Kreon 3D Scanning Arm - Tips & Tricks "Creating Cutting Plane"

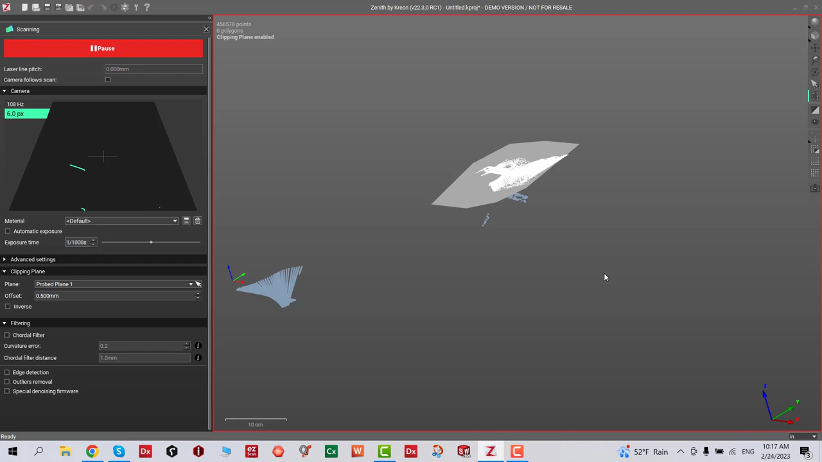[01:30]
millimeter to be able to correct this there's an option you have to click it's called the inverse and then it will scan whatever is on the top of that 0.5 millimeter will be scan and I'm going to show you guys in the next how to set that up to the 0 and let's go ahead and scan a few more left and right I'm just collecting as much as information so you can see how the
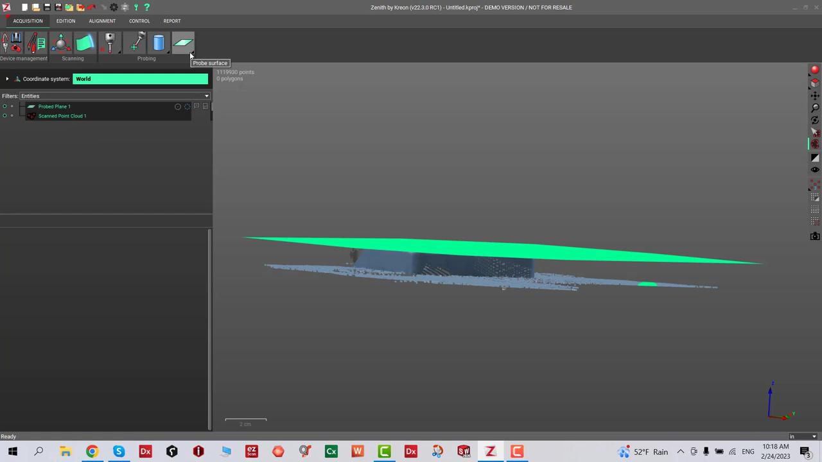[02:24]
go ahead and we're gonna do another scan but this time we're gonna inverse that scan
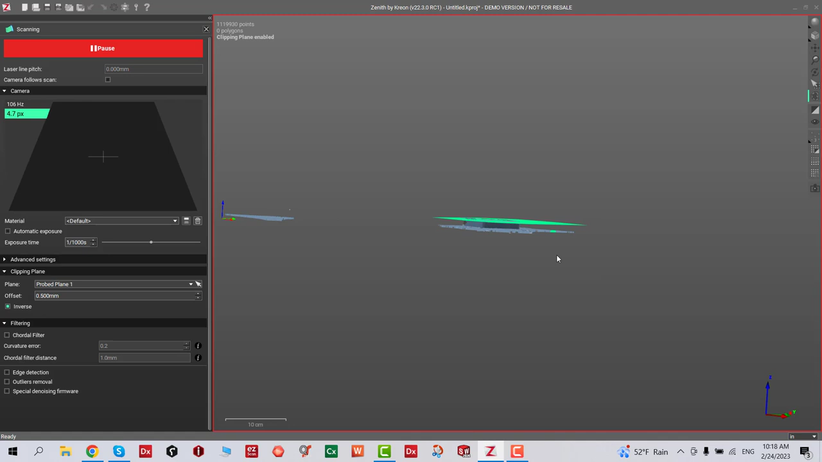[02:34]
and you notice it's not scanning anything the bottom I'm just basically making sure that I'm collecting
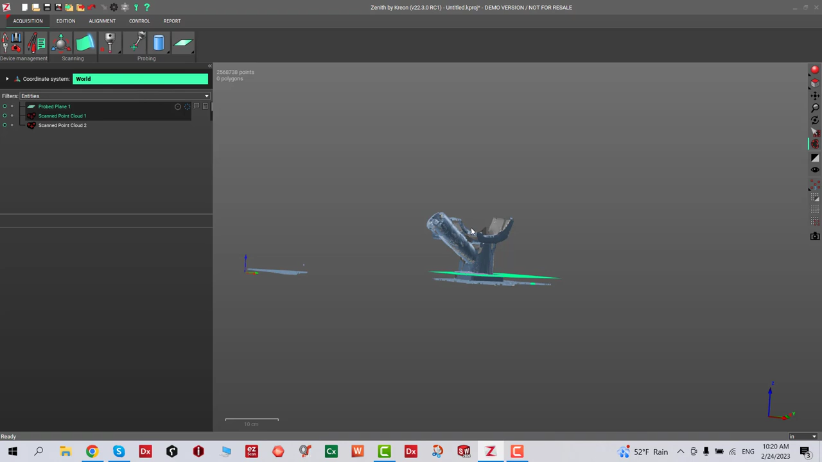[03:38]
now you see they have we have two different setups one for the bottom
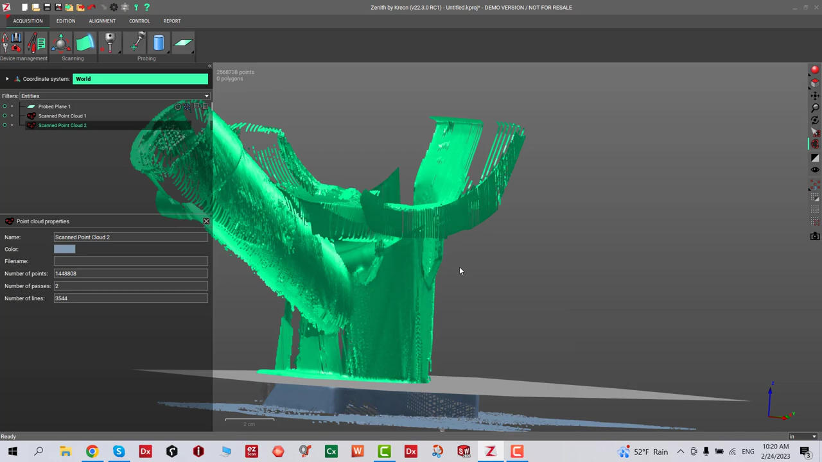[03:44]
one for the top this has happened because our cutting
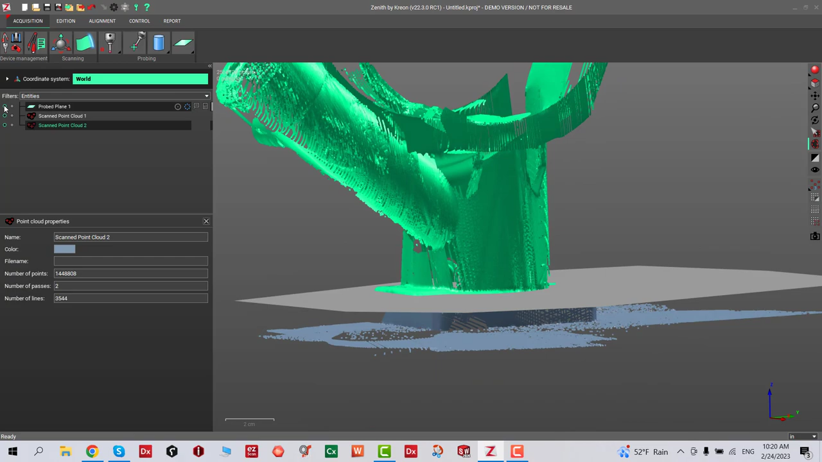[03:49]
plane has an offset ratio we need to set that zero so
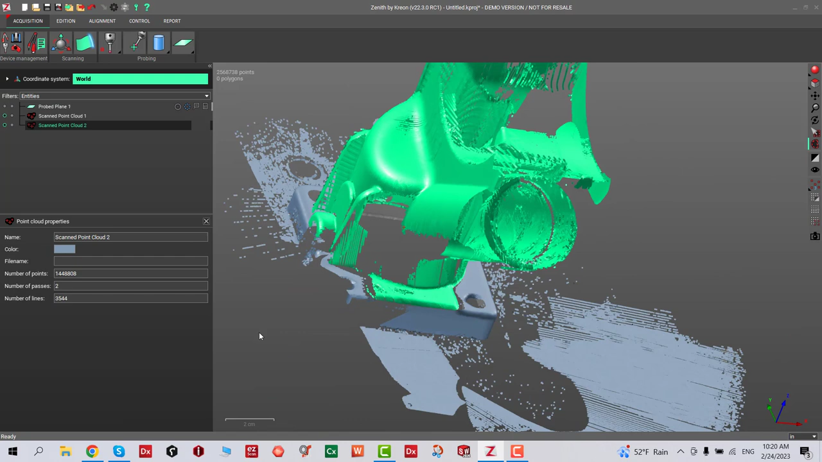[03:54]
we don't have this issue next time first I want to make sure that we
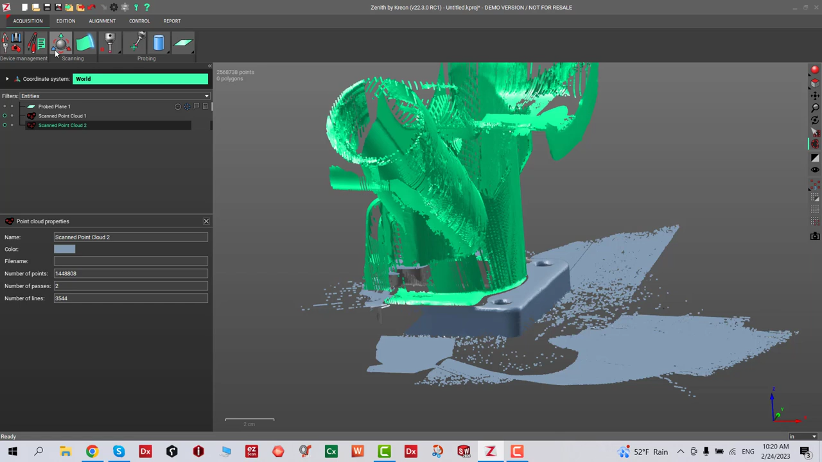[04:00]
have the correct probe the same attachment selected now what we're gonna do we're gonna go ahead and
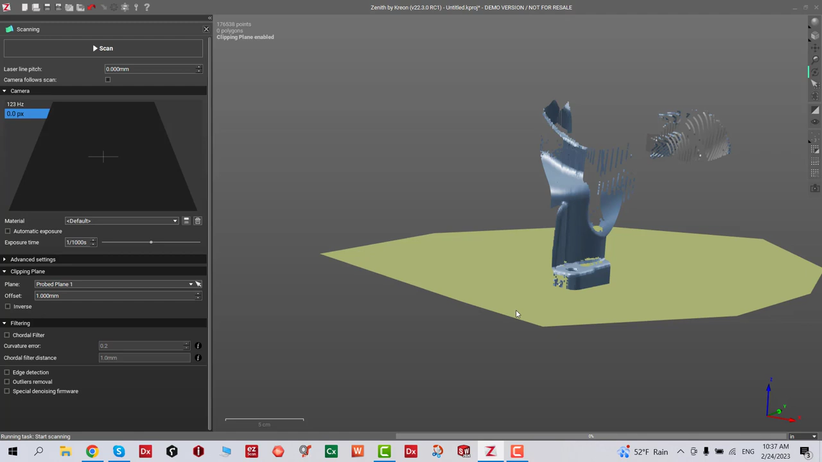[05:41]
and then now I noticed that everything set zero because now I can collect more data from my part
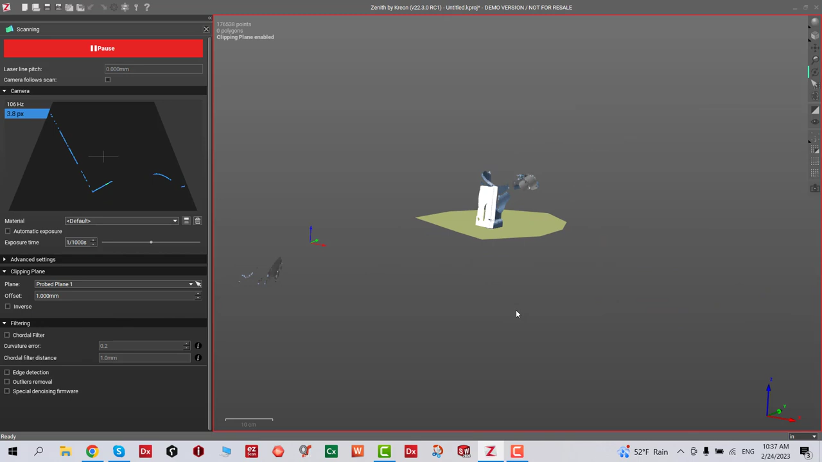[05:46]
accurately and my plane is not too far off from the table these are the quick setups before you start
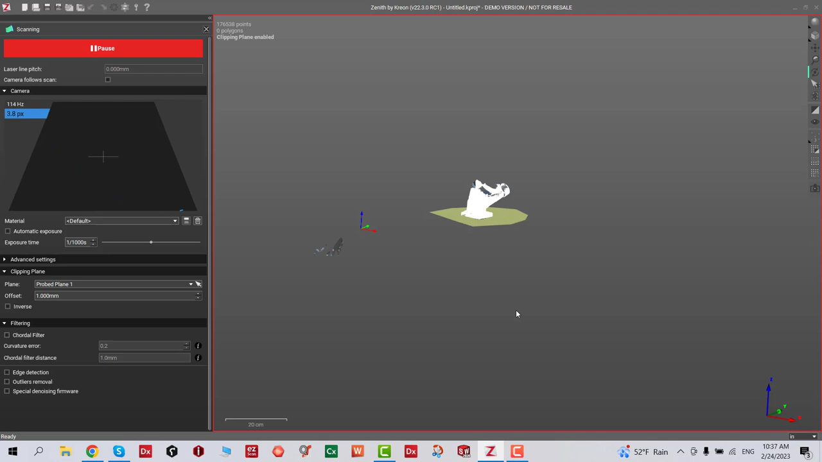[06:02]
scanning so just pay attention the settings and which probe you're using what type of scanner you're using it actually makes a difference and then it'll make your life easier so